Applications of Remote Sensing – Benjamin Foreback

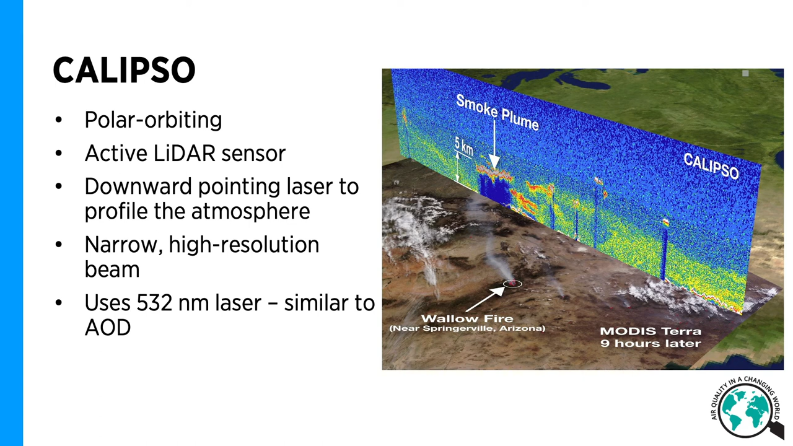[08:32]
This makes it easy to compare to AOD measurements, but with a single spectral band, its uses are more limited than a multispectral passive sensor. So how do we validate and quality control this remote sensing data? Well, it's not as simple as it sounds, and it can actually be quite tricky.